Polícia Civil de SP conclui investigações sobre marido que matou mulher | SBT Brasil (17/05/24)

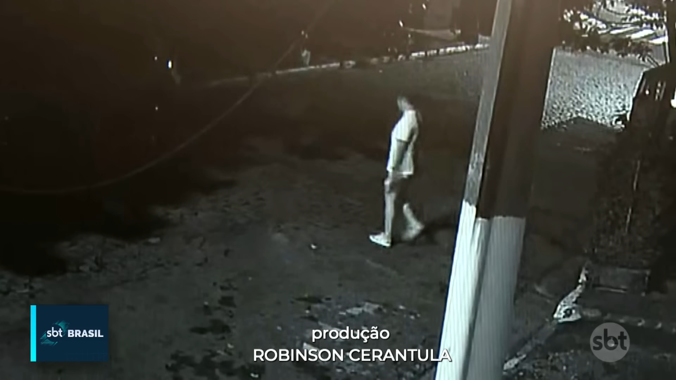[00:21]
A imagem mostra o momento em que o assassino deixa o local do crime às 10 para as 3 da manhã.